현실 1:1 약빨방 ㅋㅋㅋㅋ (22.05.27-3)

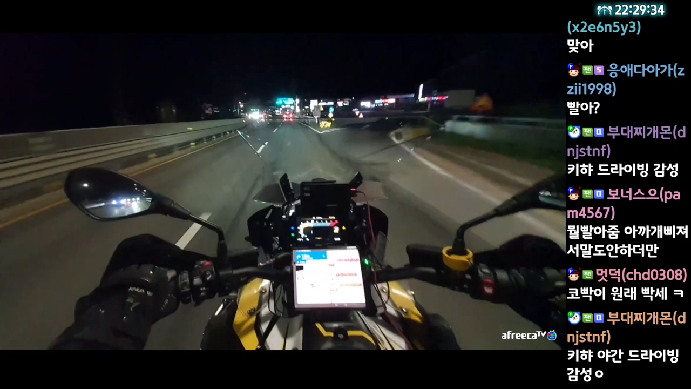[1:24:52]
아, 밝으니까 또 좀 살겠다. 아, 오, 시원해. 와우! 존나 시원하다, 인정? 와, 인정. 졸라 시원하다. 와, 대박.